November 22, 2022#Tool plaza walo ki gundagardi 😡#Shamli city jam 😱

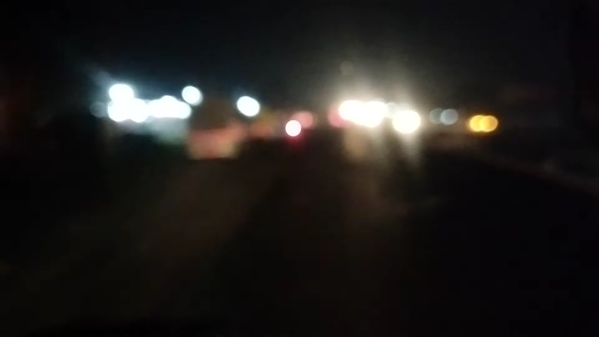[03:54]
मुड़ जाएंगे जी बाएं को मेरठ। बाएं को मेरठ सीधे चल गए दिल्ली,
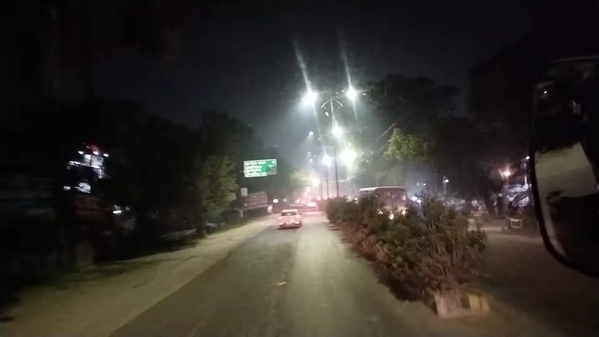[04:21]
यहाँ से अपने घूम जाएंगे ड्राइवर हाथ बाईपास, सीधे चल गए अंदर, अंदर से अभी रश होगा क्योंकि 10 बजे हैं अभी, तो अपने बाहर बाहर से निकल जाएंगे। चौधरी चरण सिंह विश्वविद्यालय जो रोड है उधर से निकल जाएंगे जी।
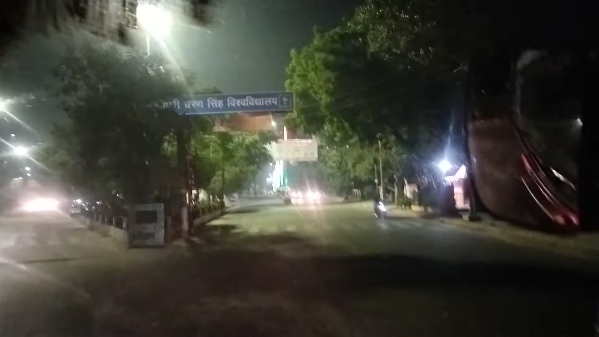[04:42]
ये अपने आगे जी बाईपास,
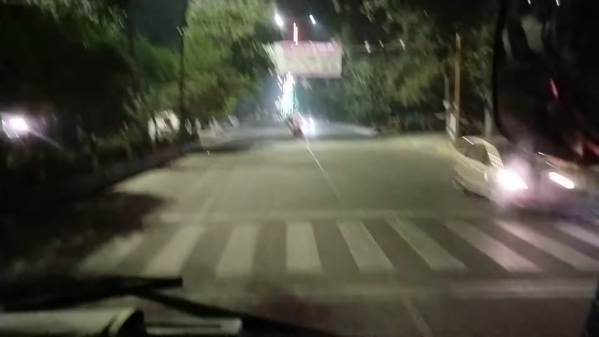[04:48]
ये सारा बाहर मिलिट्री कैंट हो निकल जाएगा जाकर,
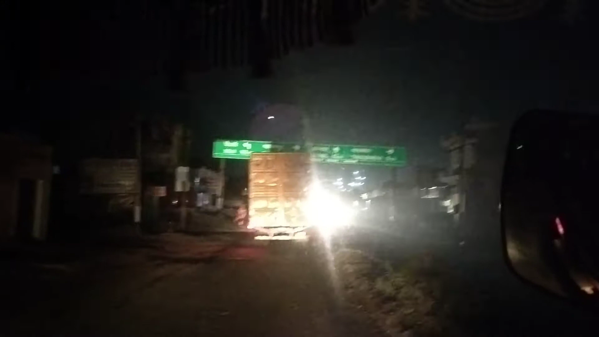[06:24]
बापू यार रोजगार होना जाम, चाहे दिन आ जाओ चाहे रात, जाम ही जाम है।
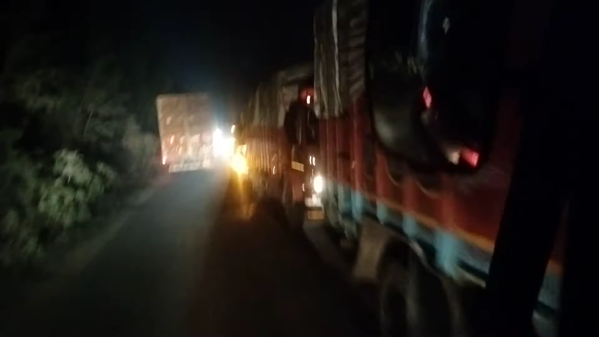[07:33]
लाइन उधर वाली बंद पड़ी है जो, और ये इधर से और रॉन्ग साइड आ गए।